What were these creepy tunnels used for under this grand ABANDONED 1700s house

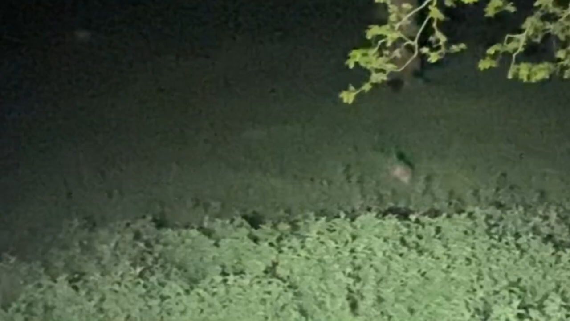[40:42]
He's off. Yeah, a big fat badger running away from us. It doesn't matter.